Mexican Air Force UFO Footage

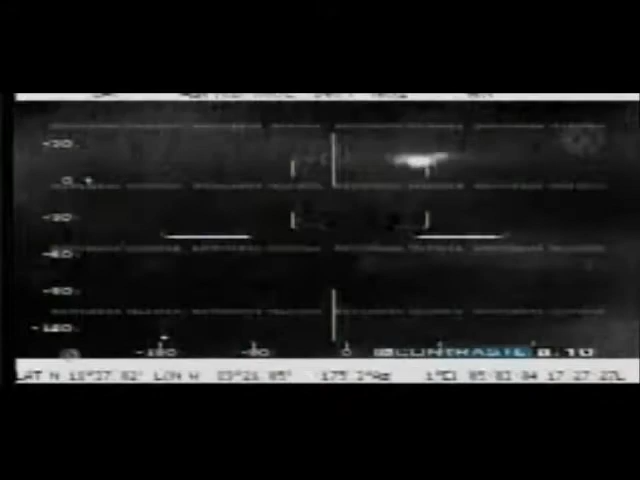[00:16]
El video se observa un vuelo de reconocimiento
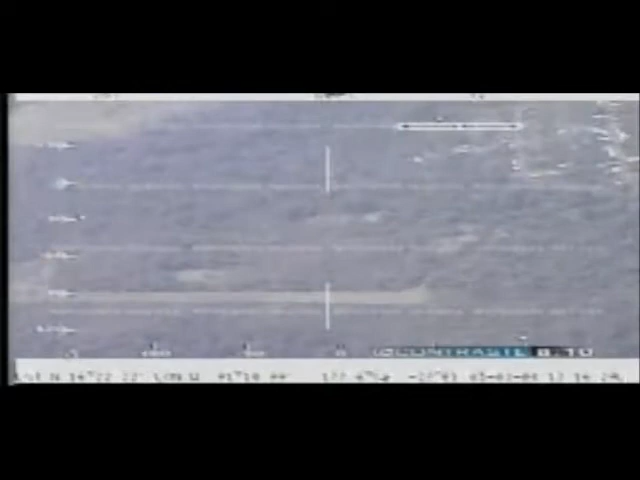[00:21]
para interceptar aeronaves que ingresan a territorio nacional con droga.
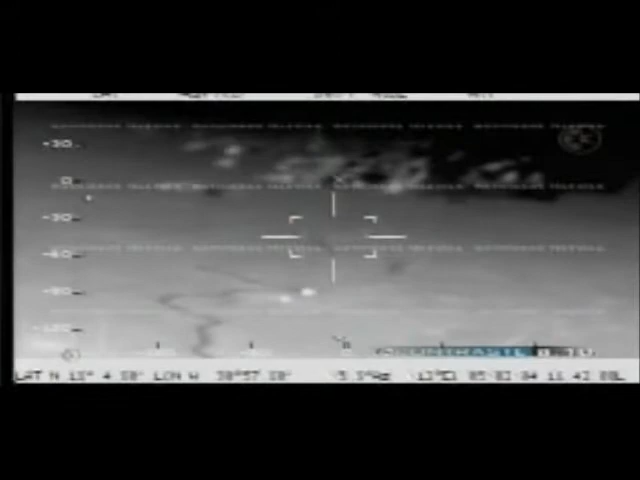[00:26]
Los pilotos sobrevolaban el estado de Campeche. De pronto el radar de la aeronave C-26A
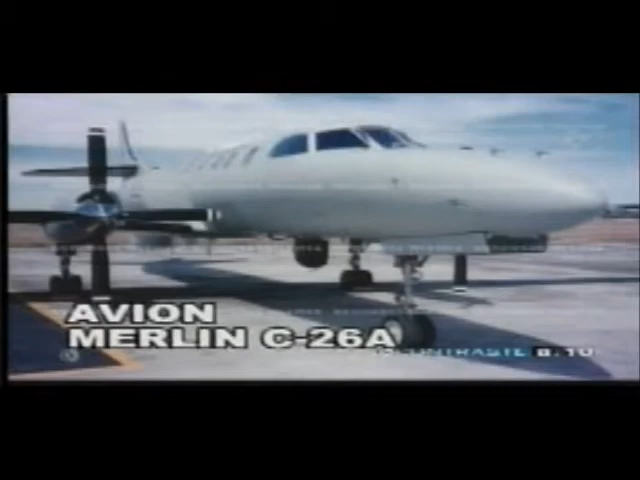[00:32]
de la Fuerza Aérea Americana detectó un blanco. Escuche la conversación de los pilotos. Juárez, Juárez, ¿qué es? Un punto.
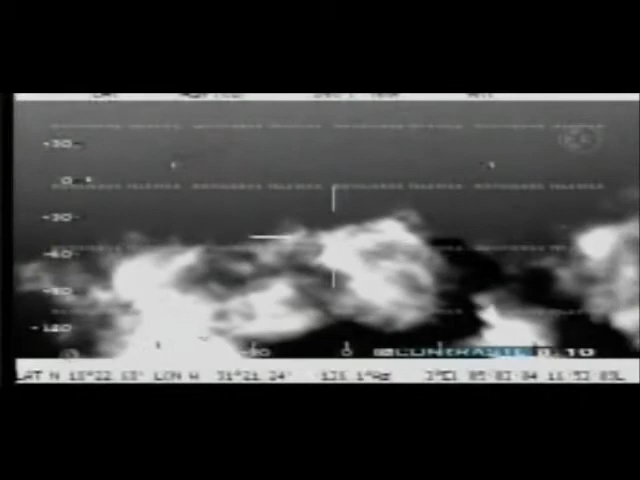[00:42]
Ahí está. Exactamente atrás de nosotros. Es correcto, ahora está a la 7 de nuestra posición con 10.5 millas.
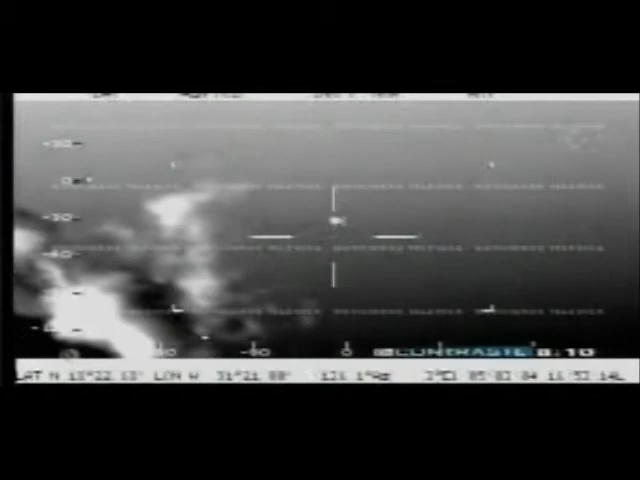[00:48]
Lleva rumbo 283 y 334 de velocidad.
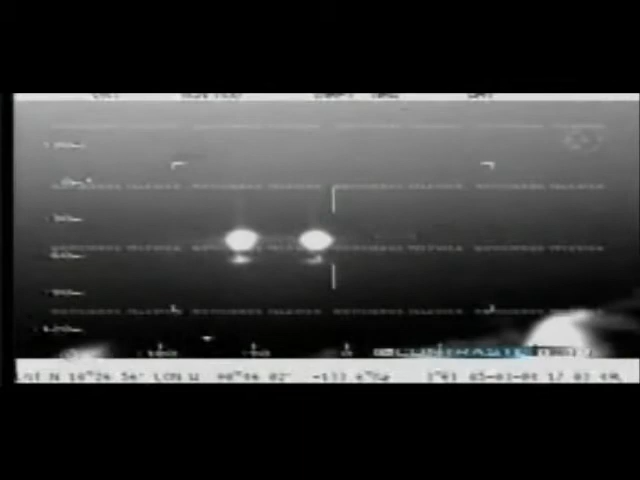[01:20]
La cámara infrarroja detectó otros objetos que en el radar no aparecieron. Ahí van a ir 1, 2, 3, 4, 5, 6, 7, 8,
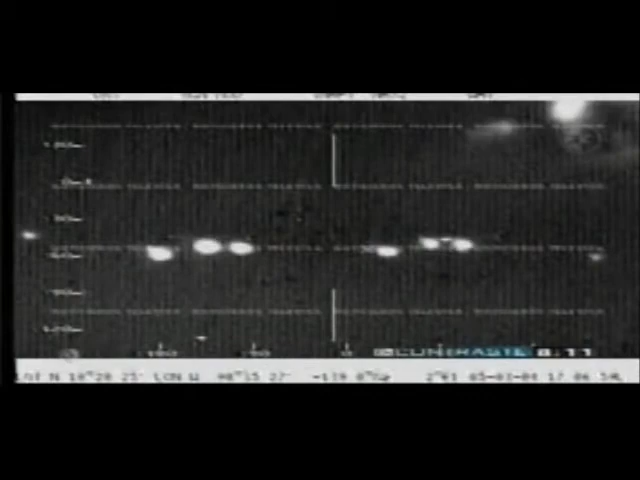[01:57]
¿Están a la misma altura este, Tellez? Afirmativo.
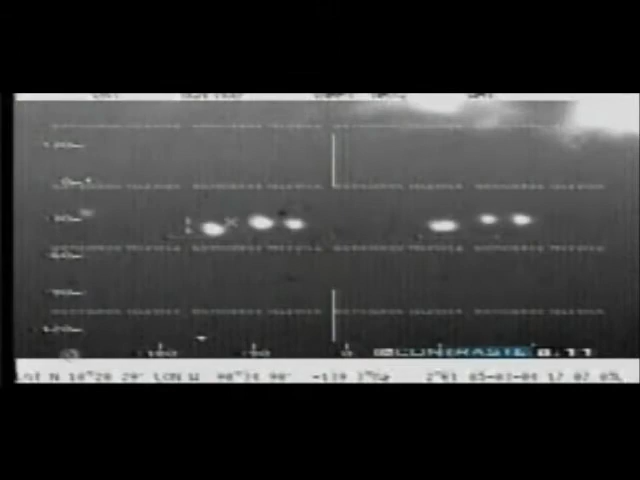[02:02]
Poquito, al día. Al día. 8, 10, 11, contando toda la cola. 2, 4, 6, 8, 10, 11.
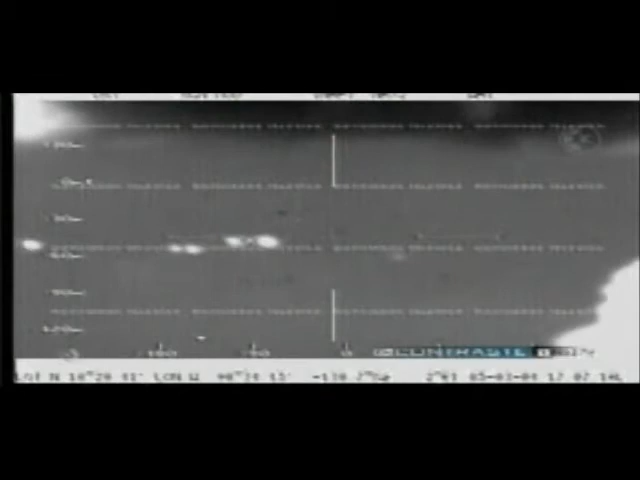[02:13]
Ok, no sabemos qué estamos viendo, son unos objetos nada más luminosos que vienen a la misma altura que nosotros. Pero no podemos saber qué distancia.
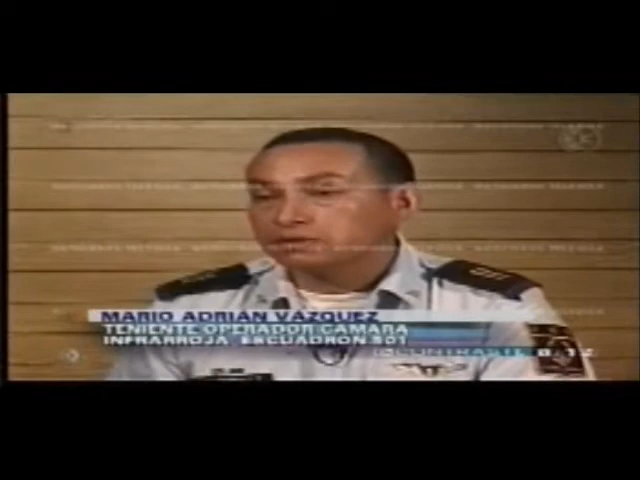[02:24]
No tenía forma alguna de algún objeto que yo haya visto con anterioridad. De acuerdo con los pilotos, los objetos los siguieron por varios minutos. Adelante, en medio y a las 8. Ahora, pónse los cinturones de seguridad. Pate.
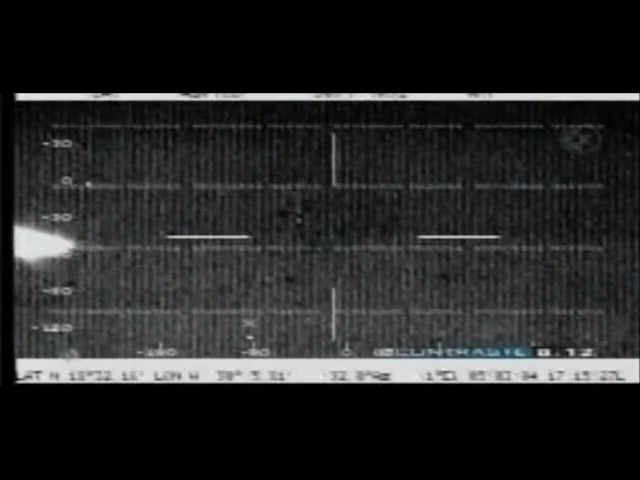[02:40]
Si pueden checar por la ventana, tenemos uno que va aproximadamente a la 1. Y los demás pues siguen a las 9. ¿O sea que los tienen rodeados? Pues no sé. Nunca pudimos identificarlo visualmente, a simple vista nunca.
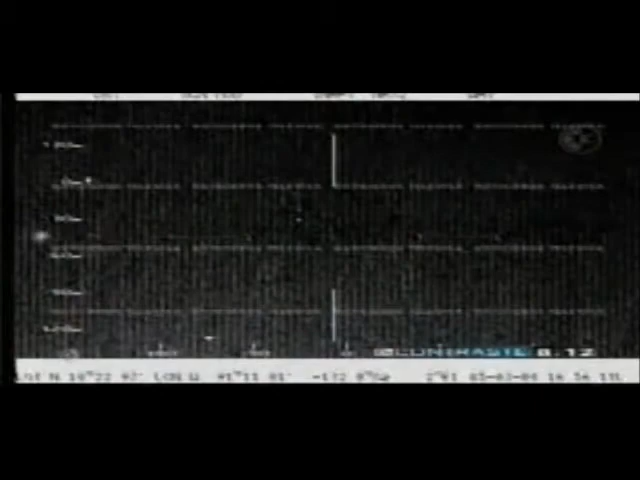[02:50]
El radar indicó que los objetos realizaron drásticos cambios de rumbo. Las velocidades podían estar, no sé, de 60 nudos, incrementarse a 120,
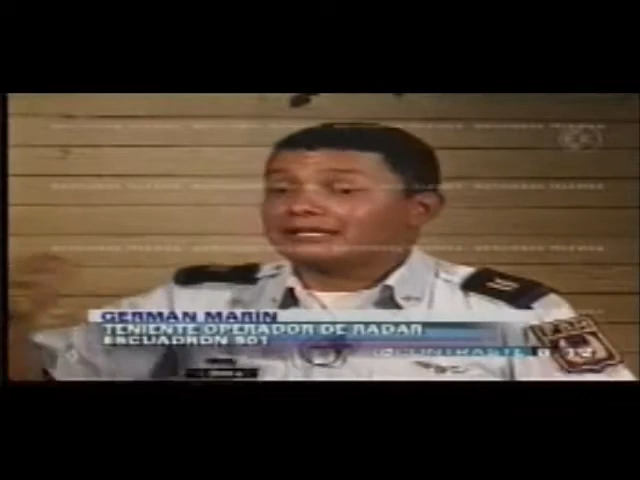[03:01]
220, 300 nudos.
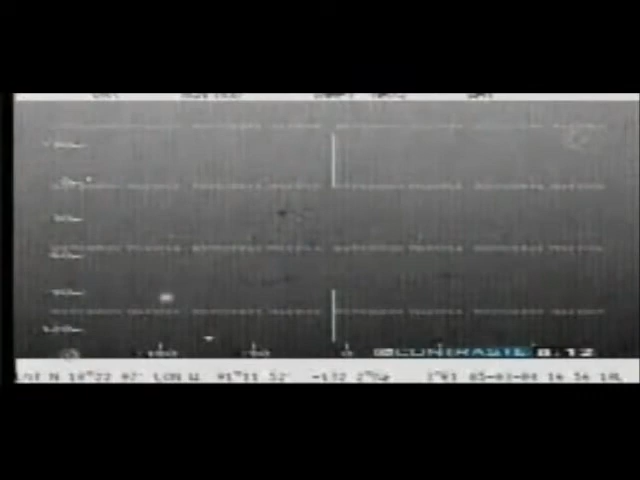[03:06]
Cosa que jamás había visto, ¿no? Es decir, los objetos registraron, en cuestión de segundos,